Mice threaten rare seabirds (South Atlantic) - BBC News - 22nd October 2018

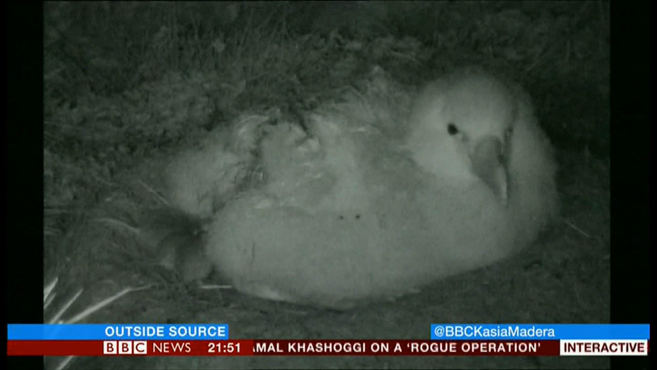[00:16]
And according to a study from the Royal Society for the Protection of Birds, the mice have learned to eat the eggs and the chicks of the birds.